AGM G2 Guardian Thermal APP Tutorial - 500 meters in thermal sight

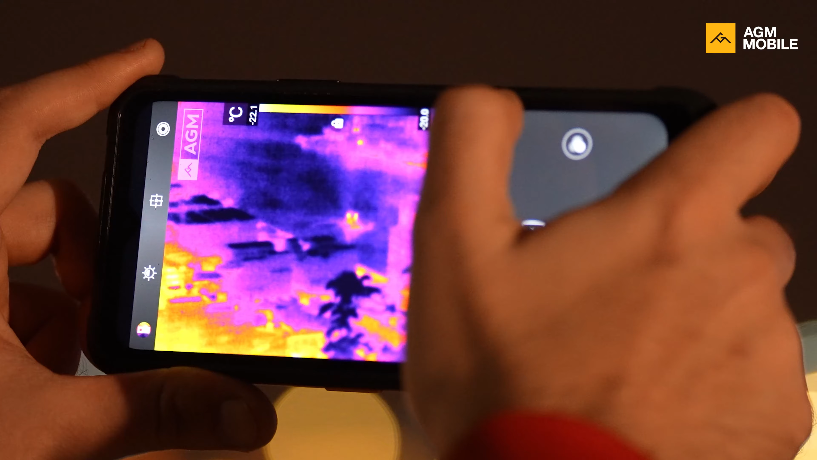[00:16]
Now what is a thermal monocular? To some of you that don't know what the thermal monocular is, it's a pro equipment that is frequently used by hunters,
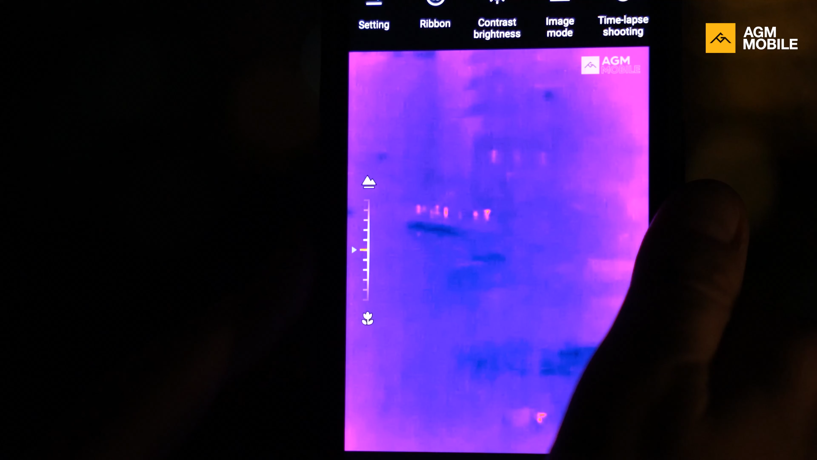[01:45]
detection range of human-sized objects is now around 500 meters. We use a bigger and stronger thermal sensor for G2 Guardian.
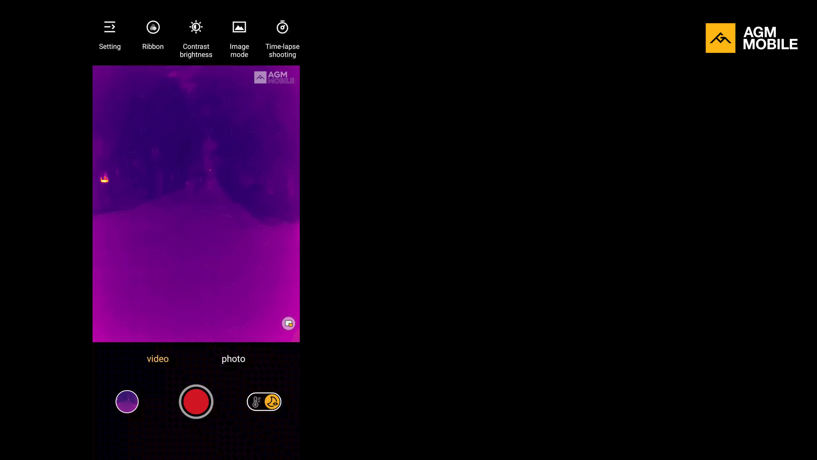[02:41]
Now you are able to detect 180 centimeters creature heat signal from 500 meters away.
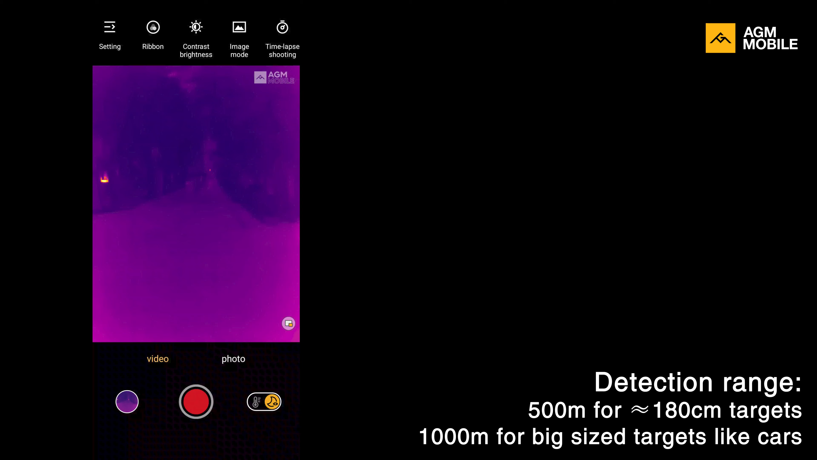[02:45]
In this case you can see a dot on the G2 Guardian display.
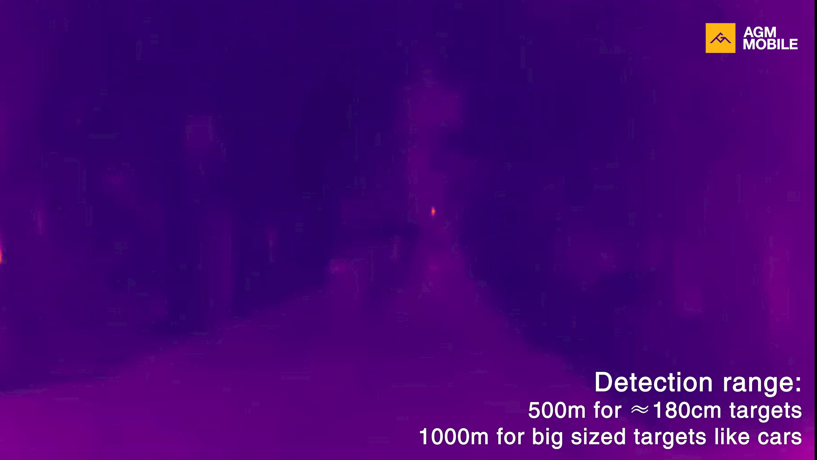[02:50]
For some big-sized objects like cars,
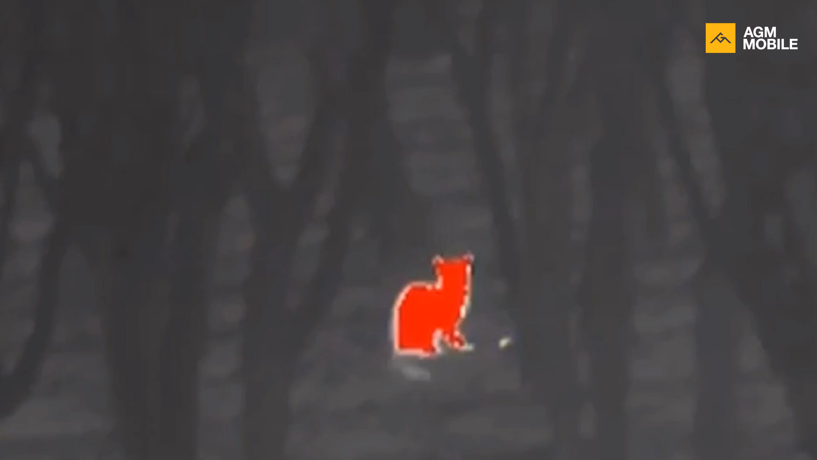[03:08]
we expect it to be about the 100 meters mark.
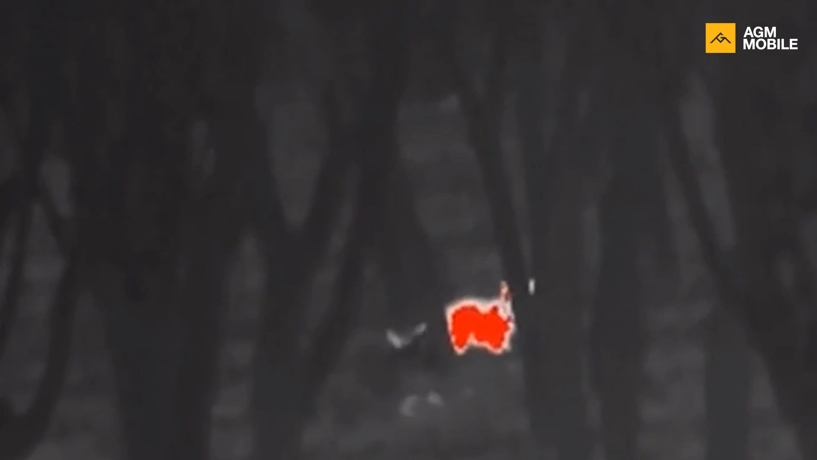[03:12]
So on the other hand we have recognition range.
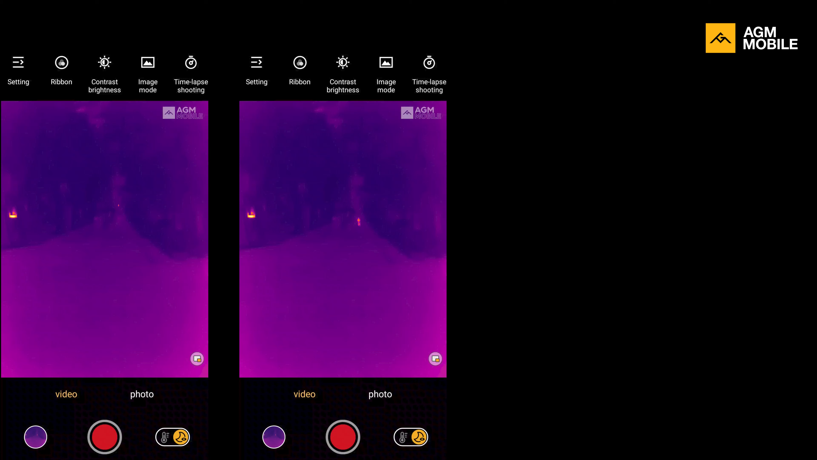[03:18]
Recognition range means that you will be clearly able to recognize from 200 meters
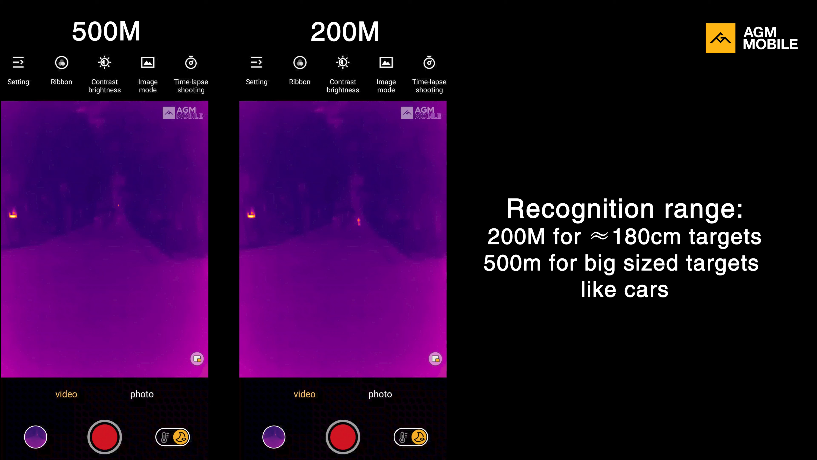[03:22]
away that these 180 centimeters creature it's a human, a zebra or a kangaroo that just kidnapped your dog.
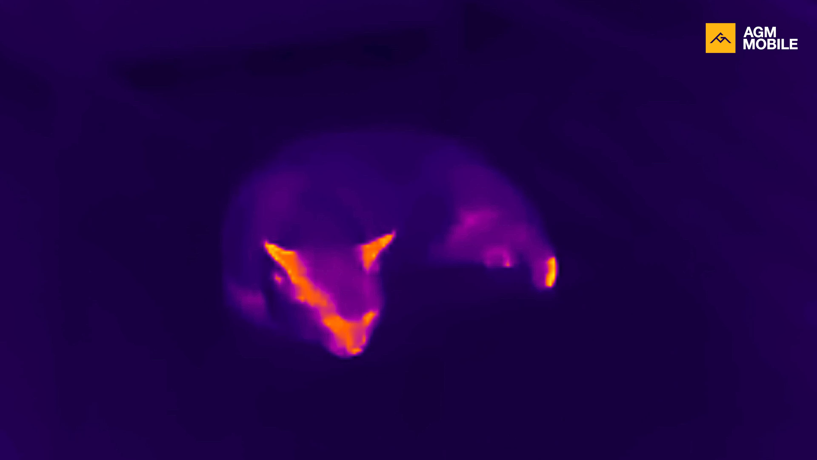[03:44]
Guardian image resolution is 256 x 192 and supports 25 Hertz video recording.
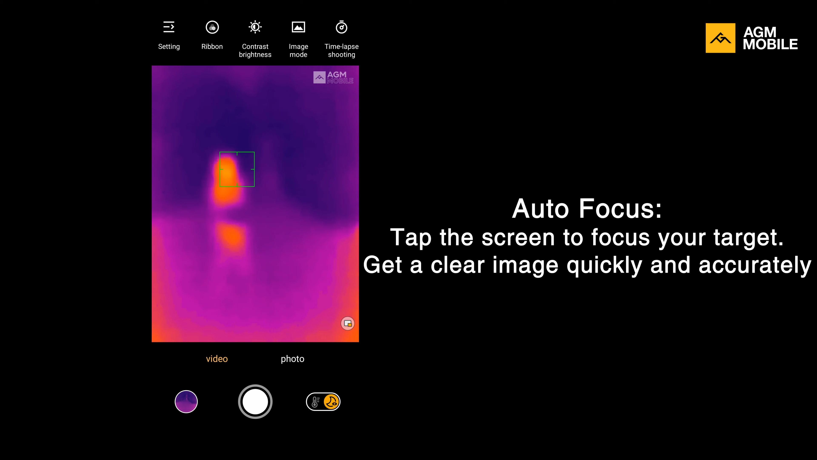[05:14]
Just tap the screen to use out of focus and in most cases you should already have the object perfectly focused.
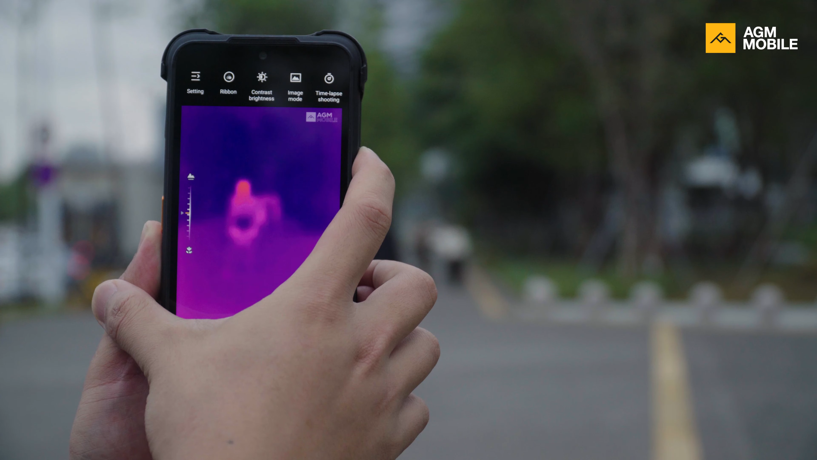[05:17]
You can also use the volume key to adjust the
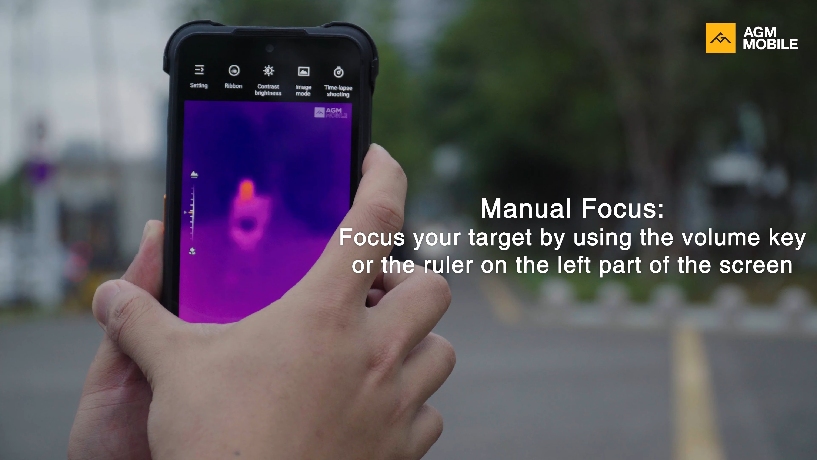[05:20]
focus point manually in case you have multiple objects on screen or if there is a specific part of your target that you want to focus on.
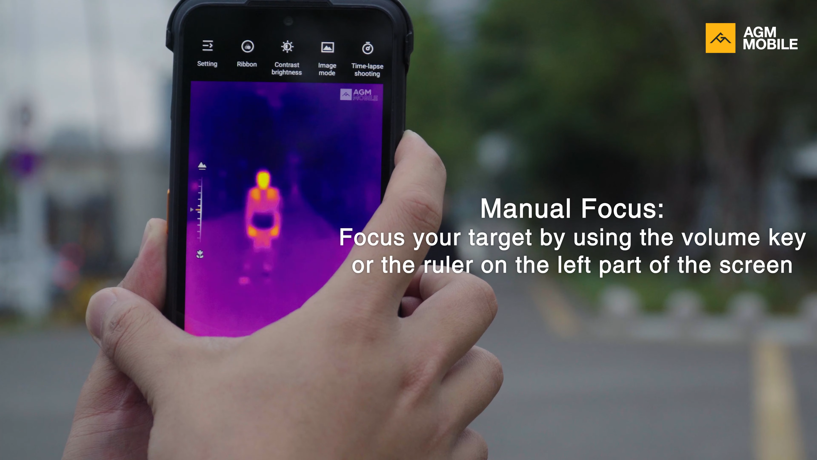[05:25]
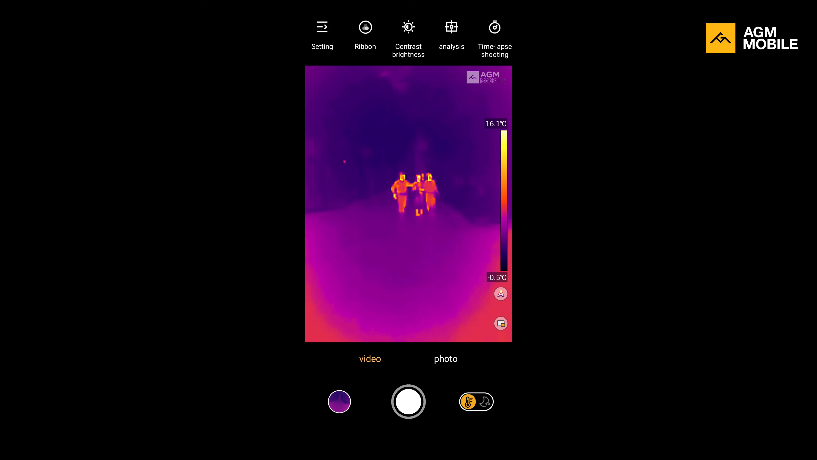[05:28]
On screen: scale top 16.1°C, scale bottom -0.5°C
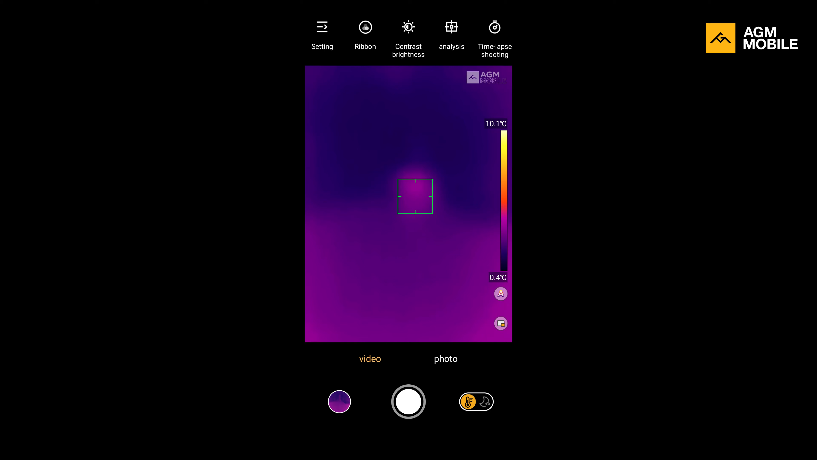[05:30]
On screen: scale top 10.1°C, scale bottom 0.4°C
Our autofocus algorithm is based on thermal sign only so we recommend you to put your target in the center.
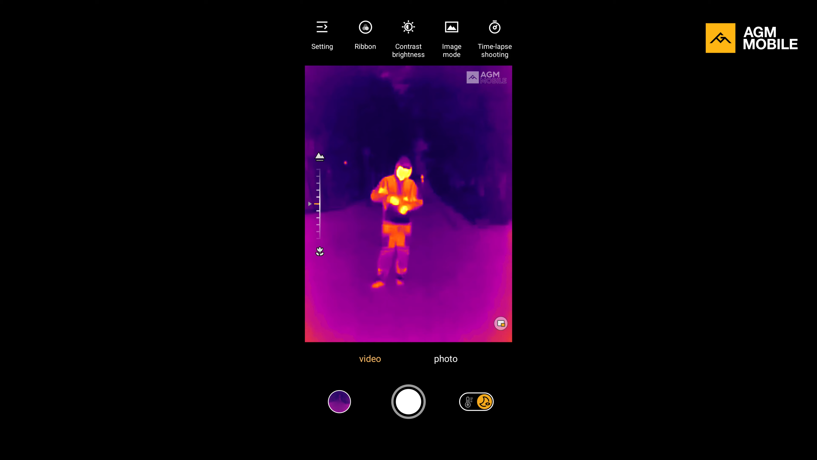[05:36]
G2 Guardian has two different main modes night vision mode and measurement mode.
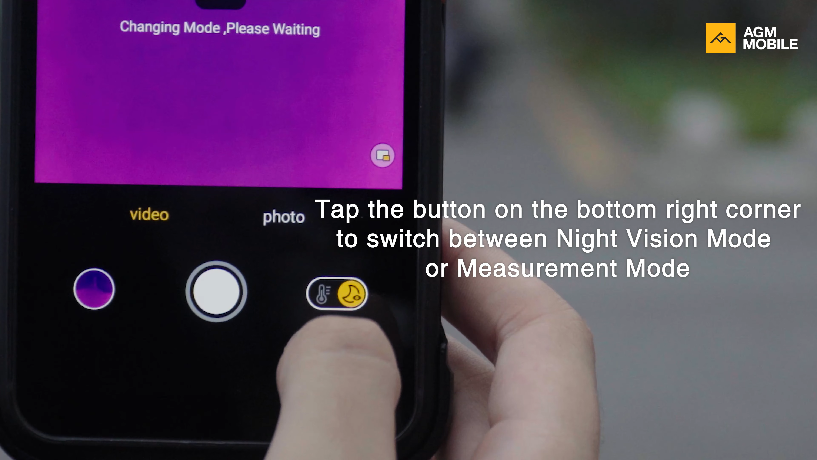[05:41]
You can switch between them at the lower right corner of the display.
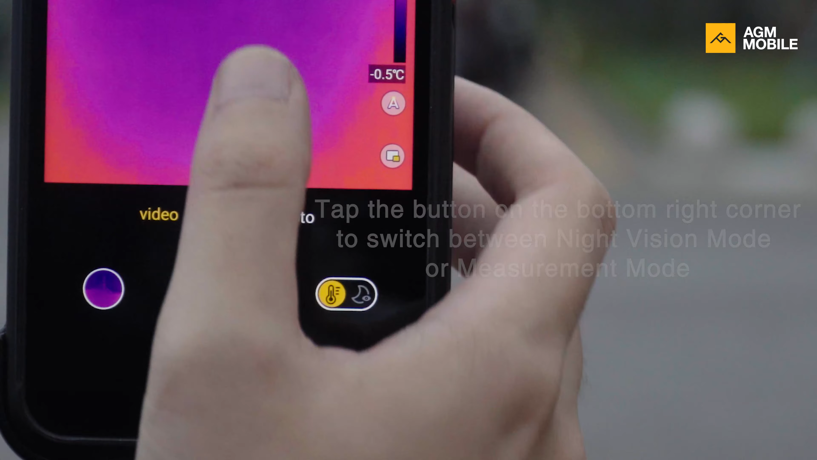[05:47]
On screen: scale bottom -0.5°C
Obviously when you measure temperature you are using the measurement mode.
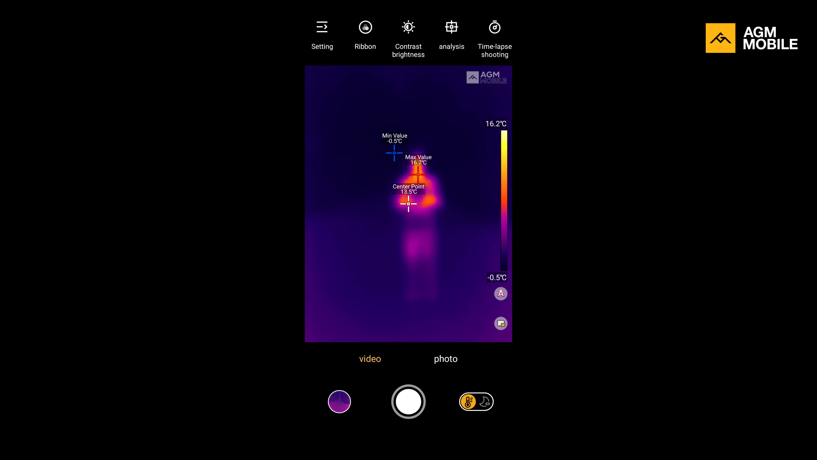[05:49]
On screen: scale top 16.2°C, scale bottom -0.5°C
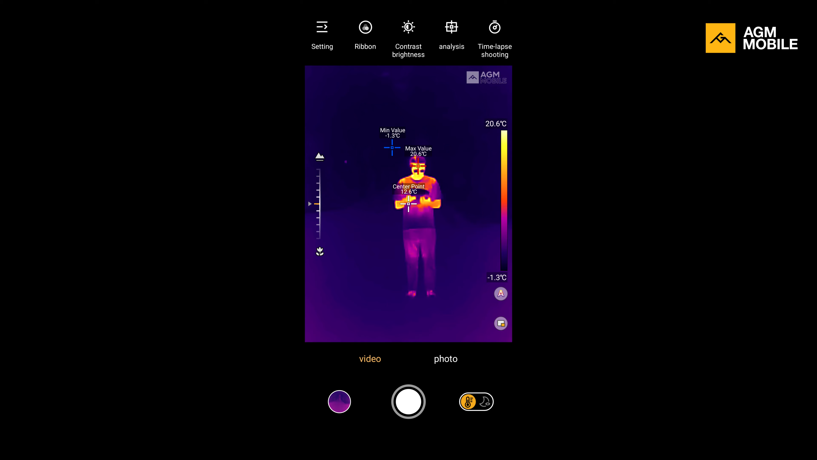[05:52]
On screen: scale top 20.6°C, scale bottom -1.3°C
Measured range is between zero degrees Celsius to a hundred and fifty degrees Celsius. Not that wide compared to G2 Pro which is from minus 20 degrees to 550.